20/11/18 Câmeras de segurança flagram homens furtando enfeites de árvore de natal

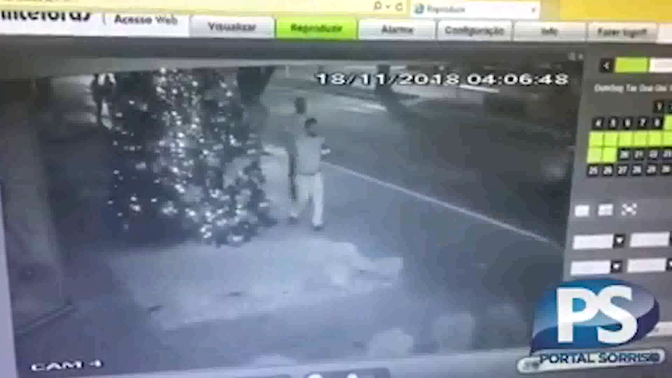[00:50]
E o terceiro pegou a placa Sorria, você está sendo filmado. Sabendo que estava sendo filmado, simplesmente ele retirou a placa e saíram os três. Na sequência, é possível ver que uma outra mulher para aqui para tentar tirar o enfeite desta árvore de Natal. O Portal Sorriso entrou em contato com essa empresária que diz que é o maior prazer dela fazer essa decoração natalina todos os anos.